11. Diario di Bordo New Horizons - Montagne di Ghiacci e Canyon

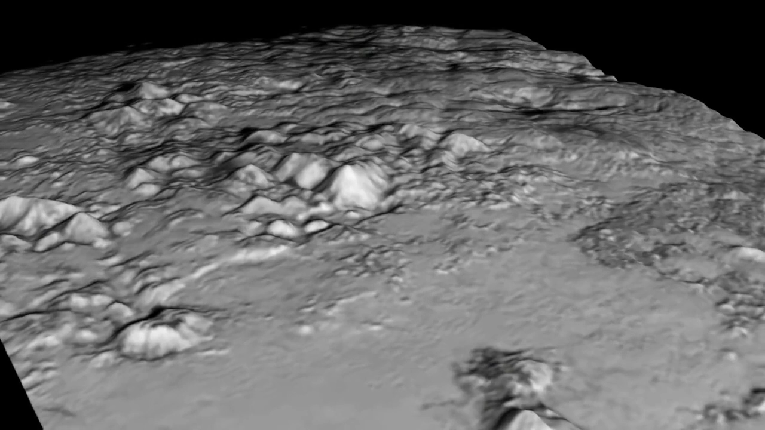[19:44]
Ci permette Di vedere anche Come in mezzo Ci sono vaste distese Di ghiacci Molto freschi Senza nemmeno Un impatto Dopodichè parliamo Ah